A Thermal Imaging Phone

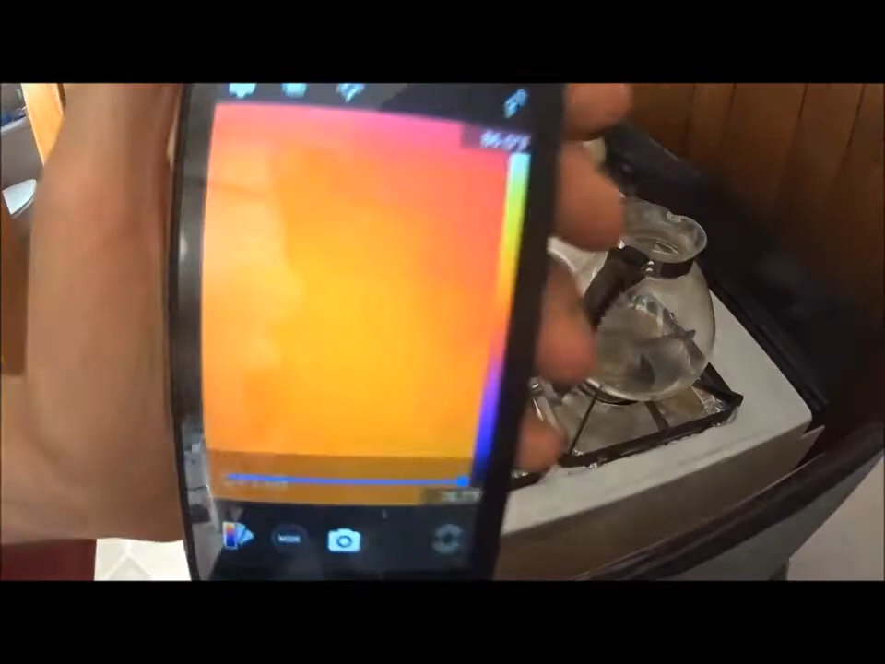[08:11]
Okay. And I'm going to show you,
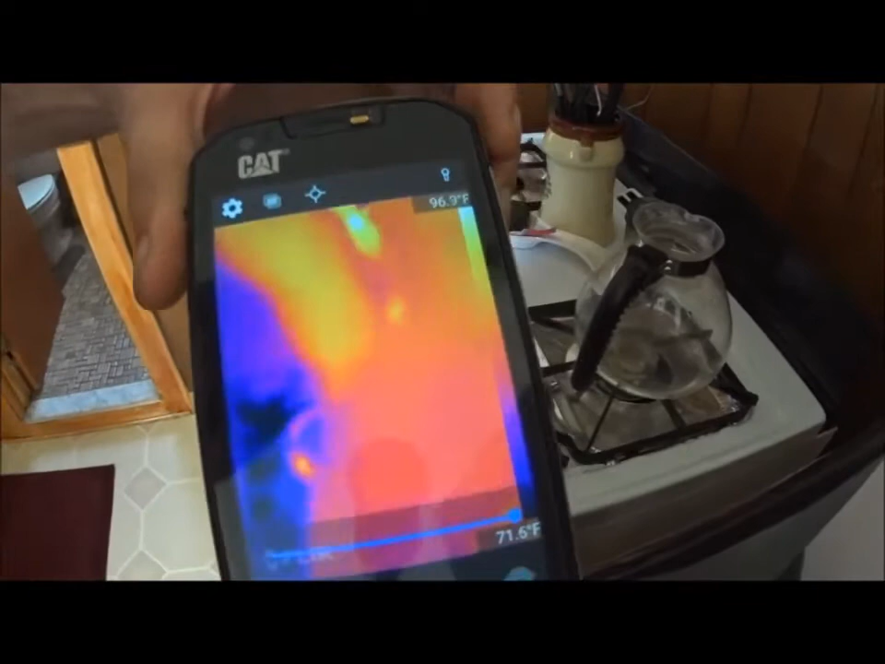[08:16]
On screen: scale top 96.9°F, scale bottom 71.6°F
there's your, there's your stove. You can actually see the hot spots from the pilot light, right?
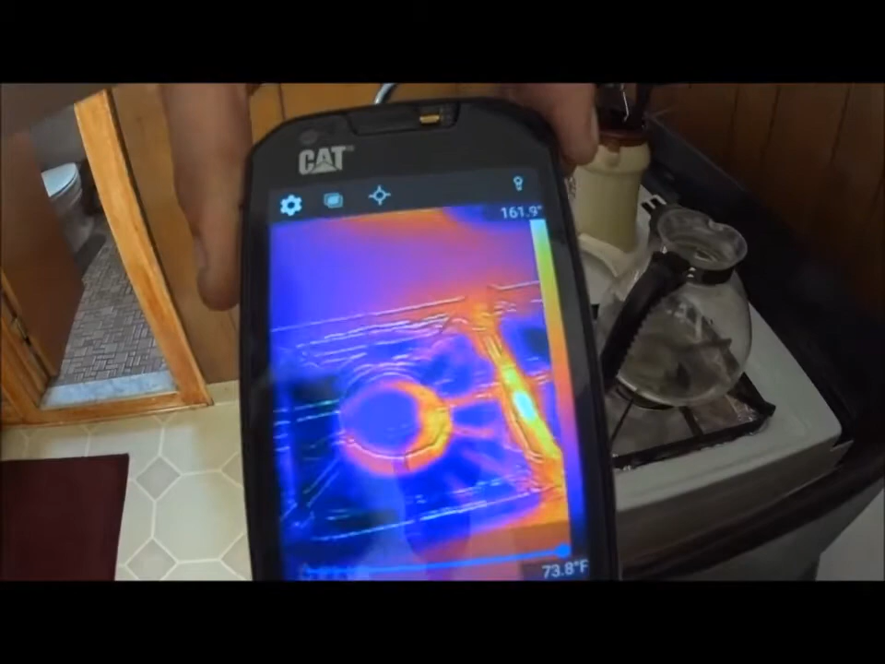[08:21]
On screen: scale bottom 73.8°F
That's pretty cool. Now, I'm going to turn the, uh, I'm going to turn the burner on.
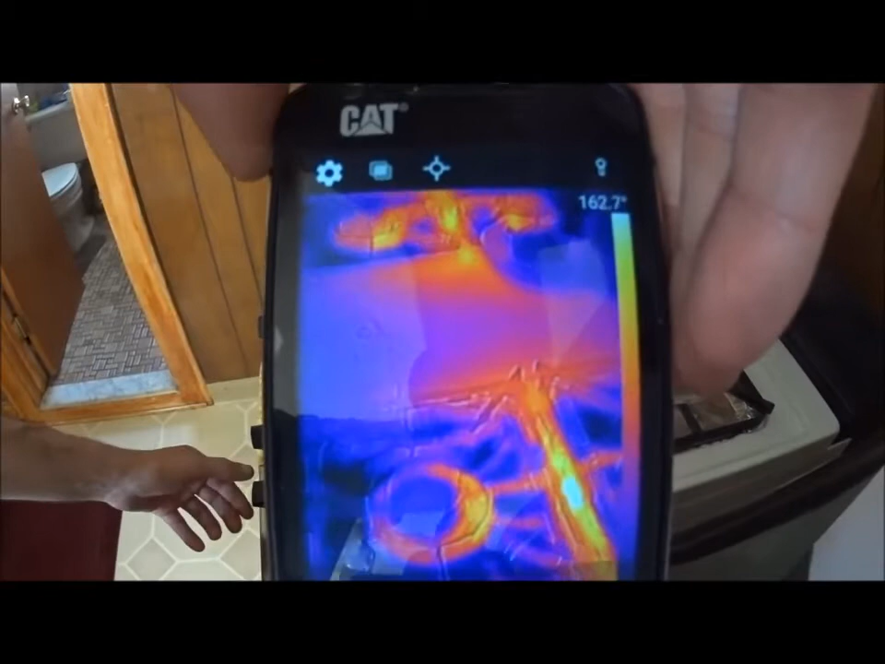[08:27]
And I'm going to let this heat up a second.
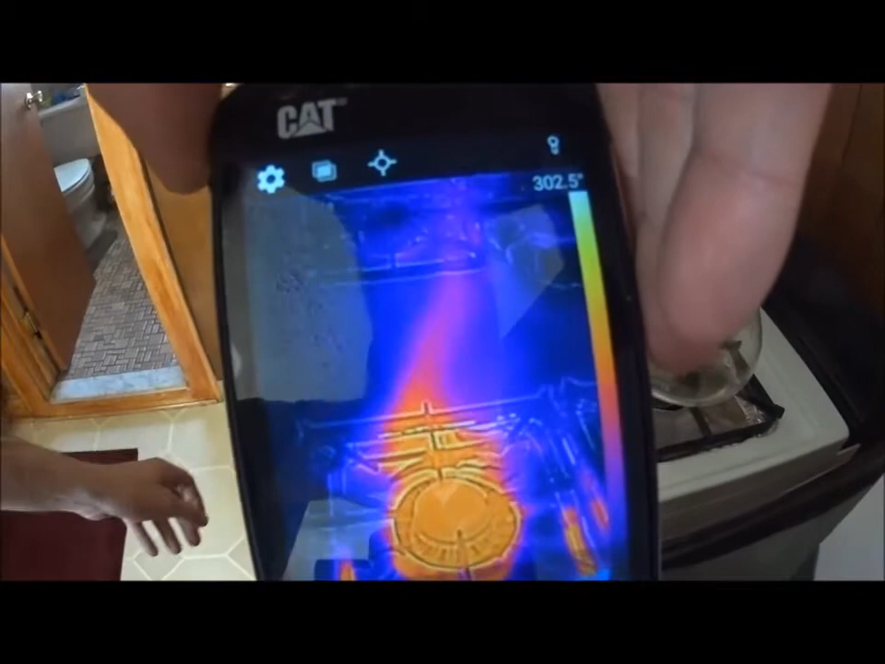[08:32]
And you're going to see, you probably can see it already, the heat signature.
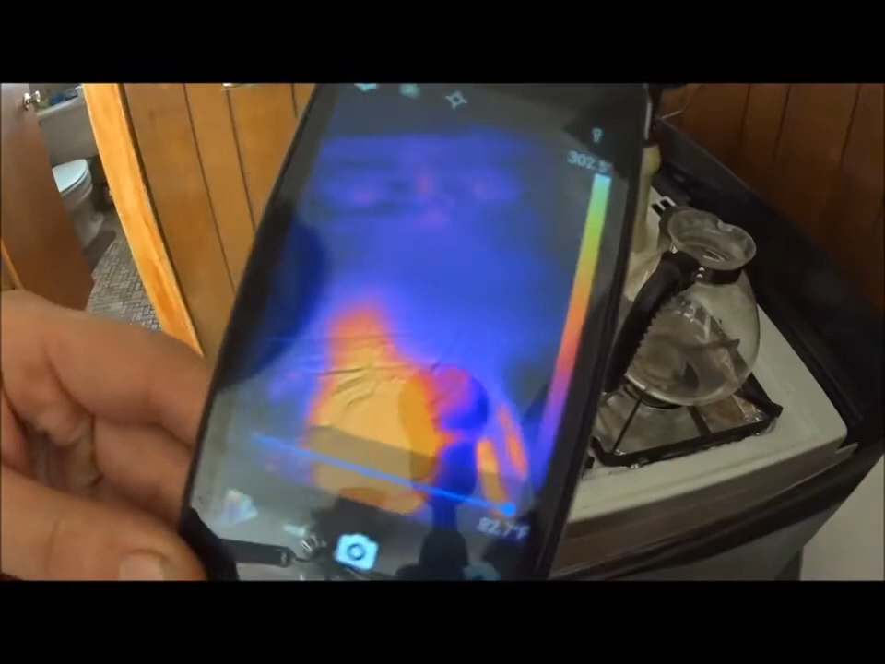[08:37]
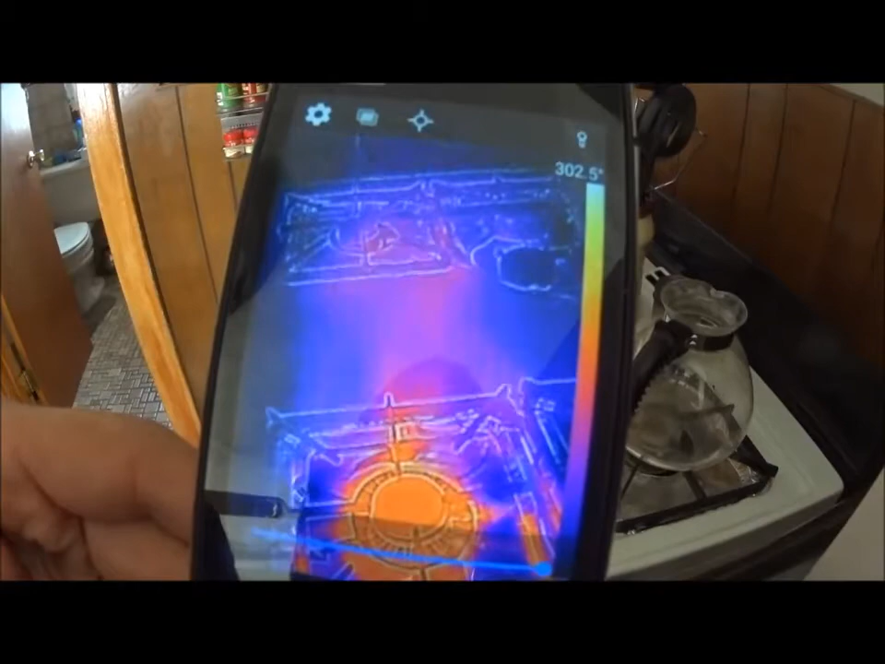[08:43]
I don't know if you guys can see that real well. I hope you can. Um.
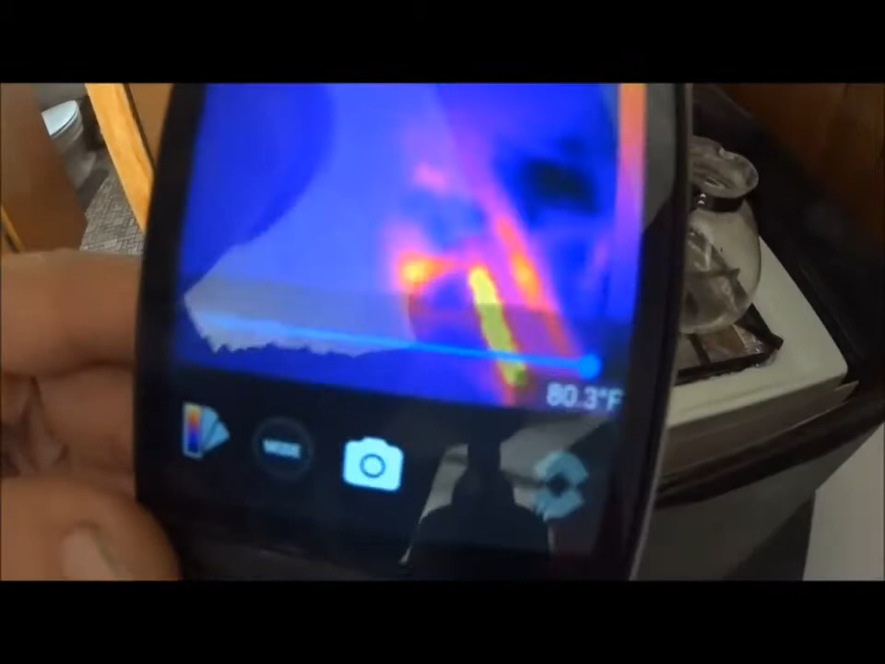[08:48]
Take my finger off the freaking thing. Okay. Now, we're going to shut that off.
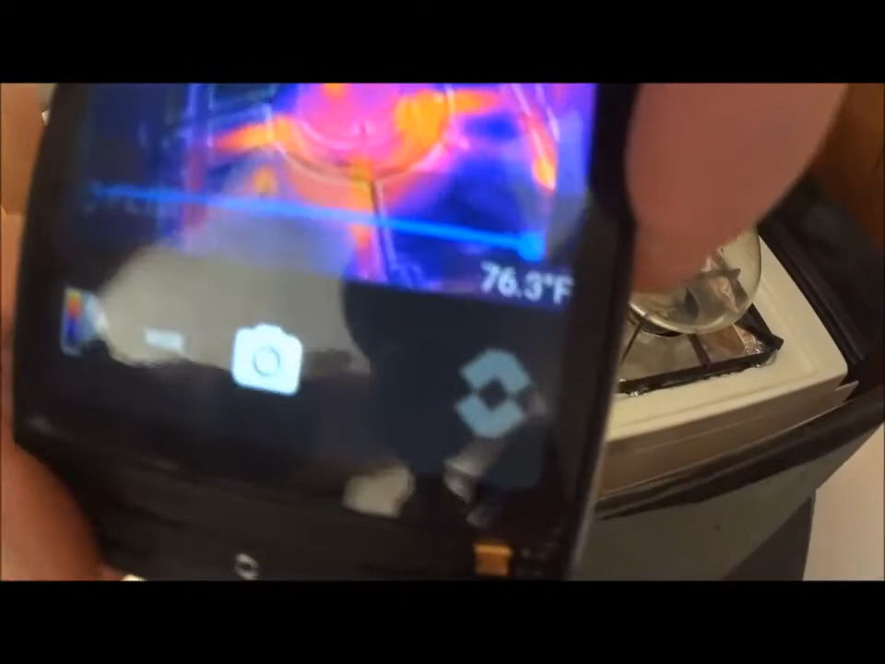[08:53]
And you can see the glow. Okay. You can still see the glow. Now, I'm going to take a picture of this.
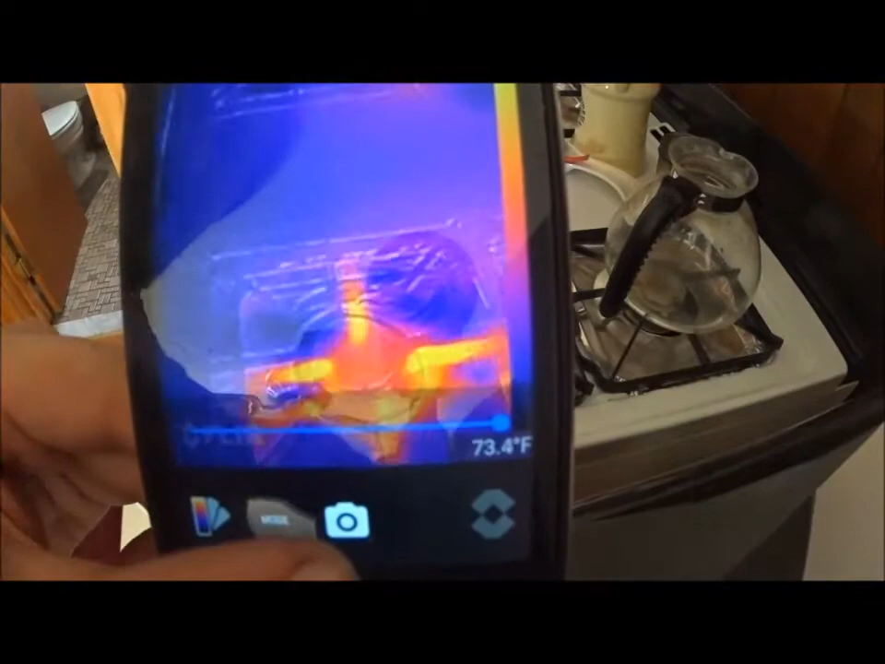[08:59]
All right. Now.
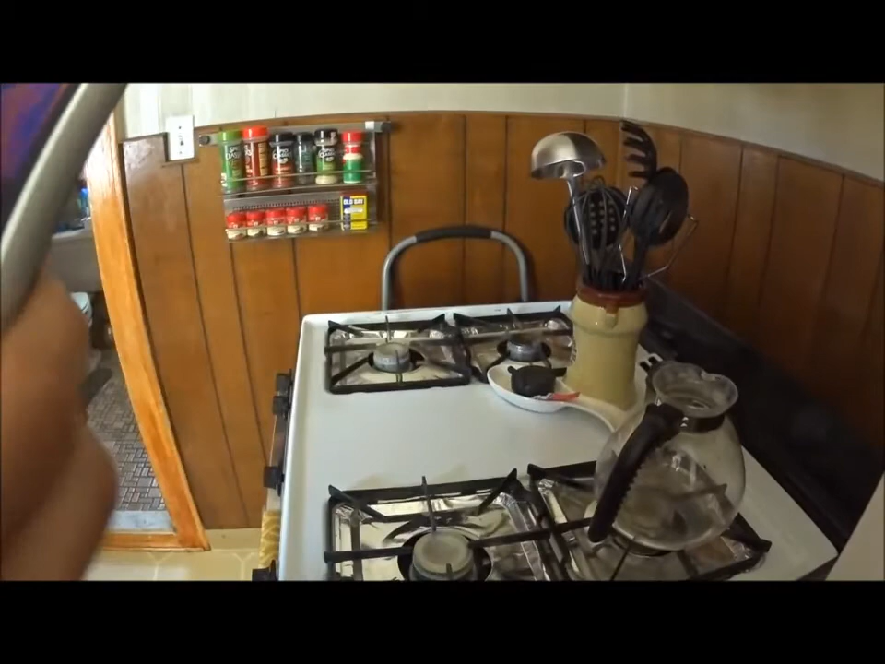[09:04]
There's your picture. Right.
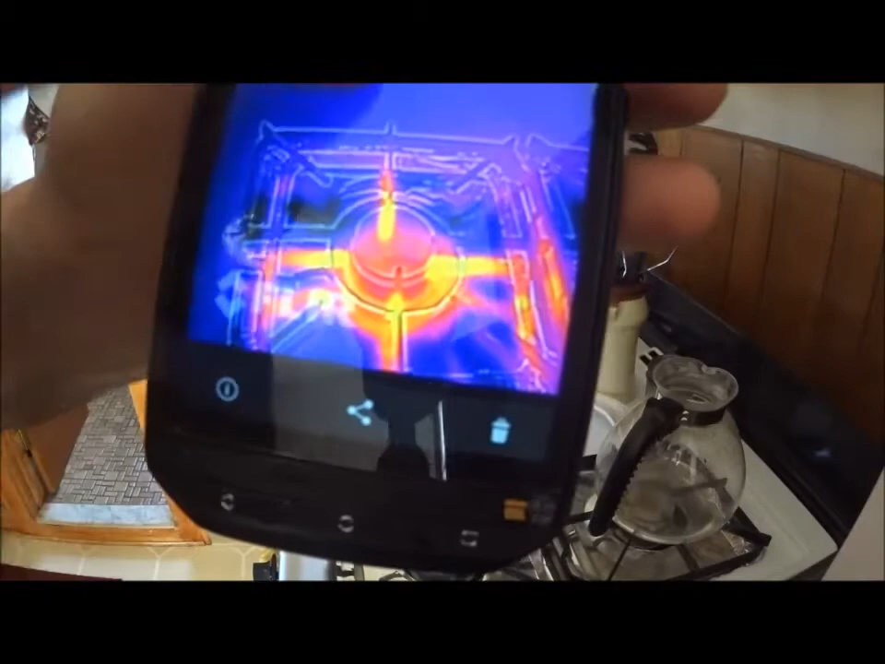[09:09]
Now, you can, you can actually scroll up. And when you scroll up and hold it, it'll, it'll show you.
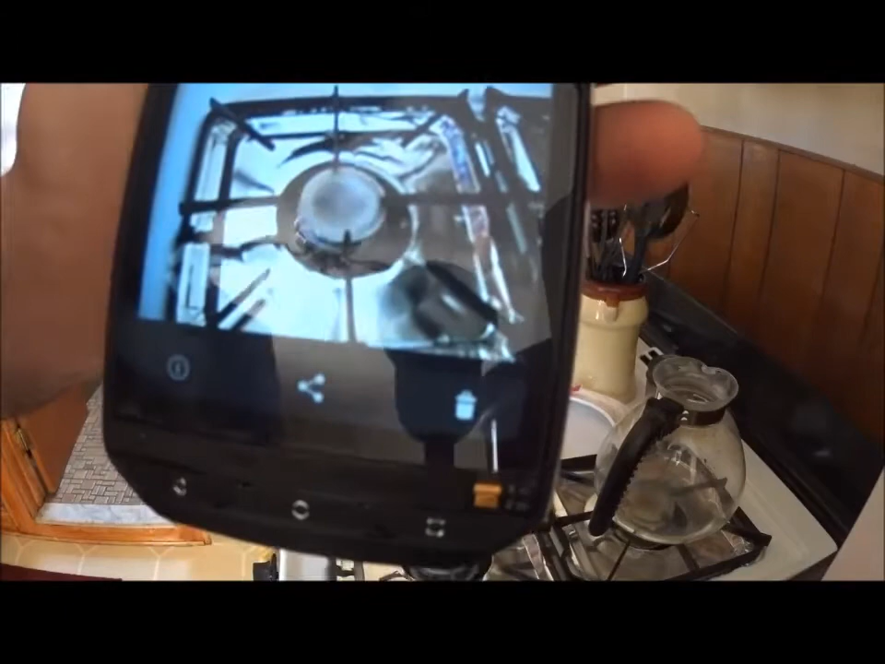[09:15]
I wish there was a way you can just, no, you can't do that.
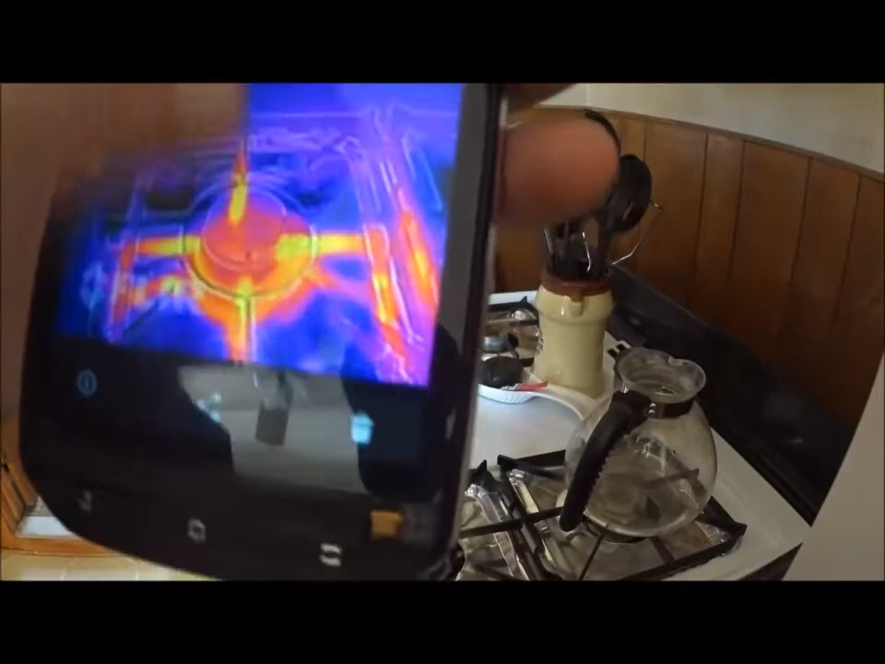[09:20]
You just, you can scroll up and you can hold it up. And it'll show you the original picture. Okay. Back down.
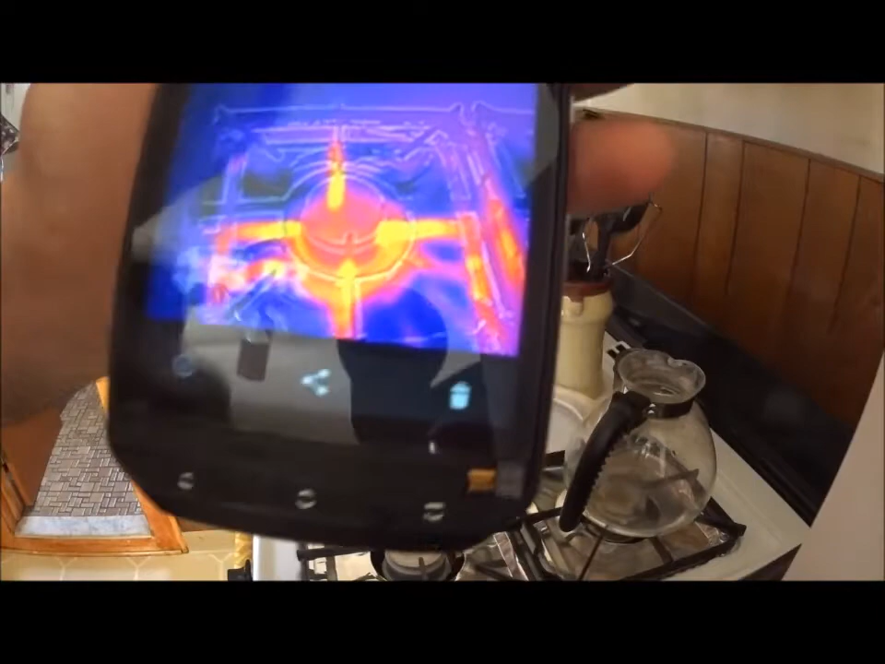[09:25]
Now, another thing you can do is you can take, uh, you can take, see how the hell you do this.